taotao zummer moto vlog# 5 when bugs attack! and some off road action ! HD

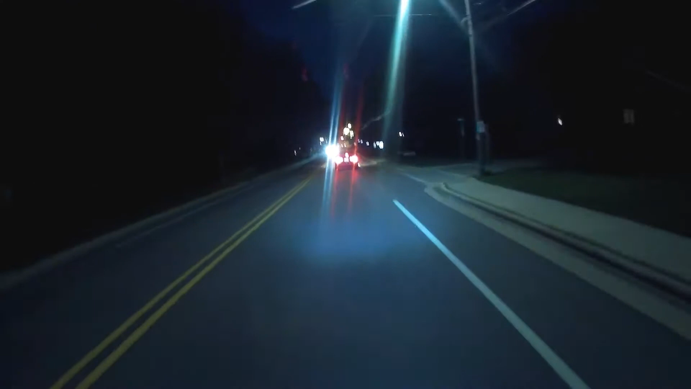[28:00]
Yeah, we're going through the town of Twin Lakes right now. Oh, there's the lake. This place right here was on TV for that, uh, Food Network, uh, Restaurant Rescue, whatever it's called.
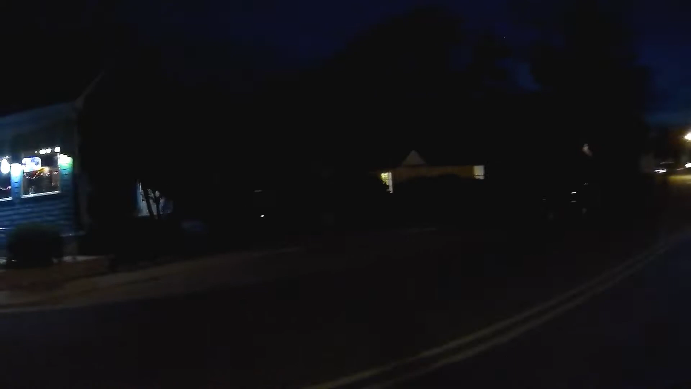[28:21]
Uh, it failed again. So, no biggie. I actually, I, yeah, I think it was called Pure West. The episode of Pure West, I believe it was called. Uh, Food Network, I think it was, uh, yeah, the Restaurant Rescue one. I forgot the guy's name. I used to watch it all the time, but I can't remember the stinking name. But, yeah, it failed again and new people took it over. So.
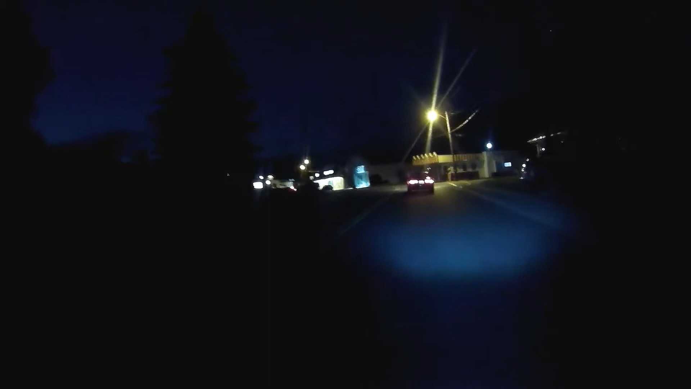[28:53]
Nice little ice cream shop. Not much in this town. But it's a fun place to ride through.
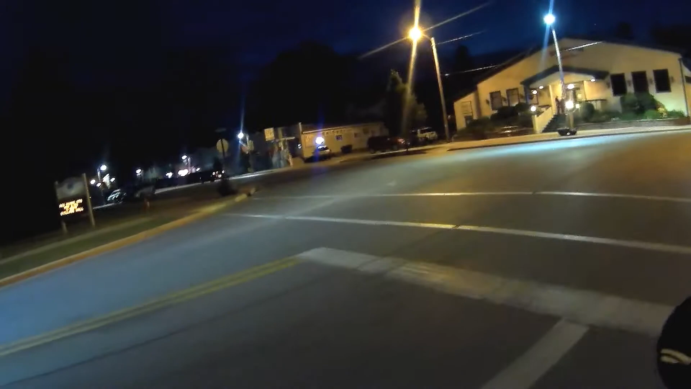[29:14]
There's a little, uh, resale, uh, I don't know what they call it, pawn shop or whatever, resale shop over here. They have a little, it looks like an old Honda moped. Uh, we're going to be driving by it in a second. I don't know if you guys will be able to see it because it's getting dark. But, uh, I don't know. It looks like some parts are missing. It looks like the headlight's gone and stuff. But, yeah, it's this building right here coming up.